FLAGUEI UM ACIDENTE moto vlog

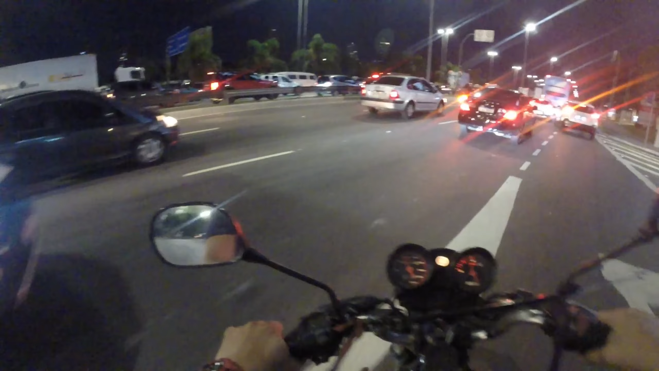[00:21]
O bagulho aqui já é louco, ó. Aqui tem que ficar na atenção total. Aô, vixi! O bagulho é louco, rapaziada. Ah, hoje tá até menos carregado, viu?
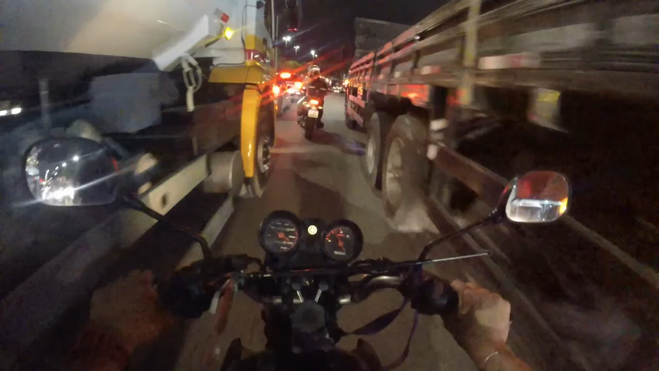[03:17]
Viaduto Aricanduva. Essa paisagem, rapaziada. Nave aqui, Z4.
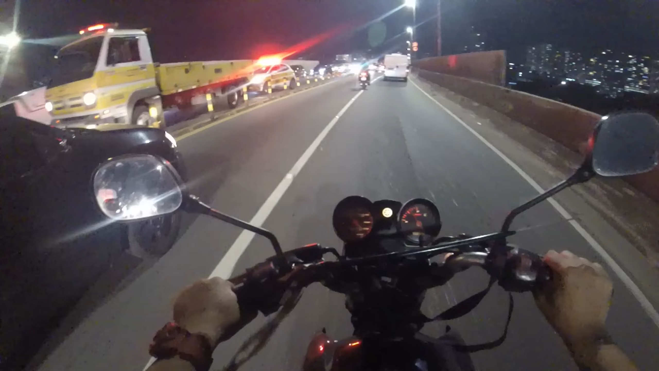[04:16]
Ixi, ó, rapaz, um acidente, ó.
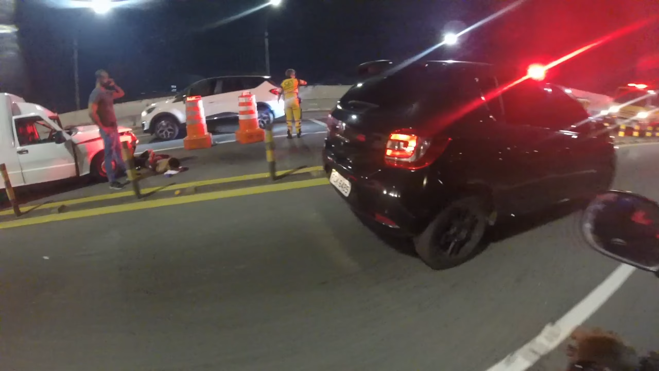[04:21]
Puta merda. O maluco caiu no chão lá algemado.
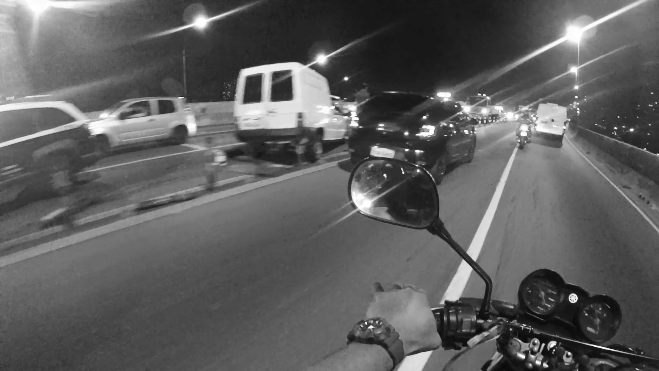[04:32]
No chão lá algemado. O flagrante do dia, hein. Estranho, mano. Mas ali foi uma batida feia, a não ser que o mano deu fuga, né. Deu fuga, bateu de frente. Quem tava caído no chão lá algemado, mano. Estranho.
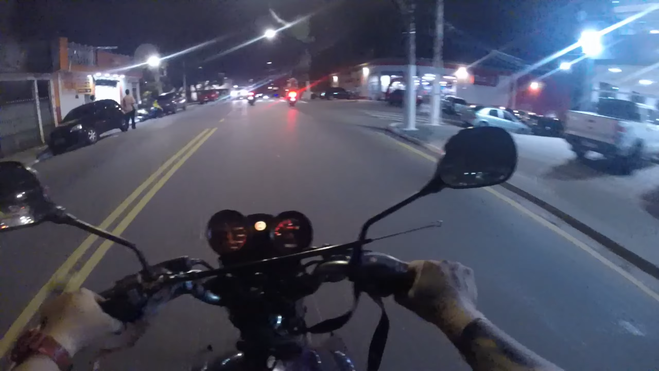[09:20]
Fiquei no vácuo. Rapaziada, é isso aí. Chegamos em casa. Estávamos agora há pouco ali na Barra Funda. Mó rolezão de lá pra cá, pra minha casa.